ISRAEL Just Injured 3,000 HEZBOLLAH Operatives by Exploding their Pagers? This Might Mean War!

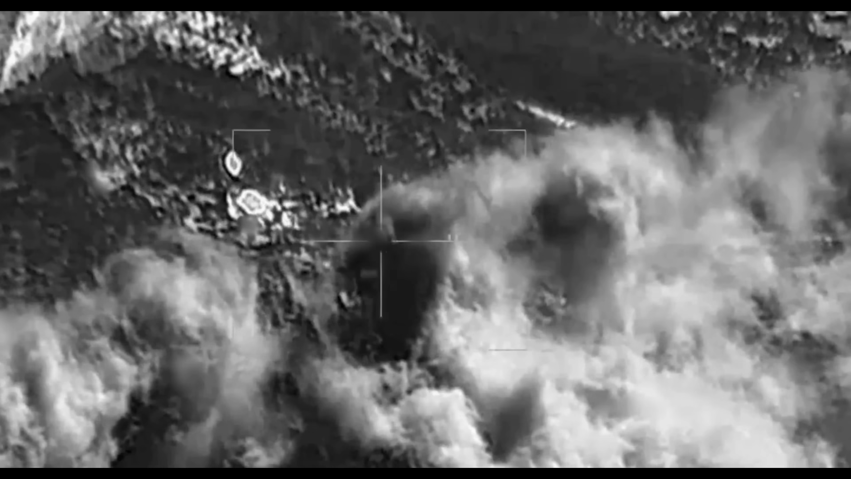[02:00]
You can see them striking the rocket launcher and then rockets actually firing off as a result of the strike into the air and blowing up.
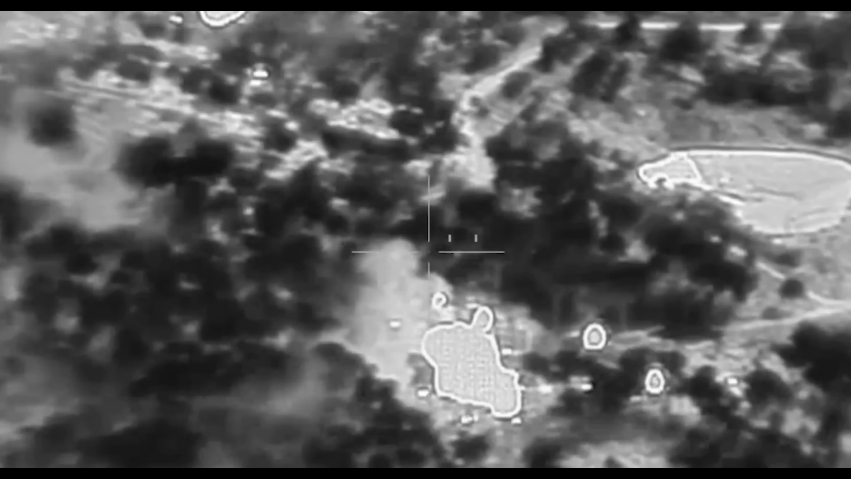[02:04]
And then a secondary explosion happening as munitions, I guess, that were stored in the location blew up as well.